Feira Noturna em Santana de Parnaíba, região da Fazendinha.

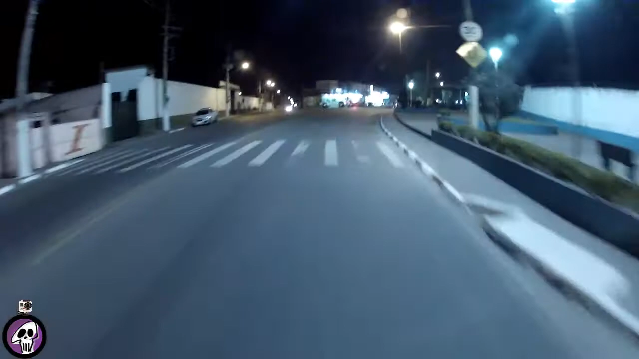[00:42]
A feira noturna da Fazendinha é de quarta Então, deixa eu abrir aqui Porque eu tô vendo que tem gente atravessando ali E eu de viseira escura quase não enxergo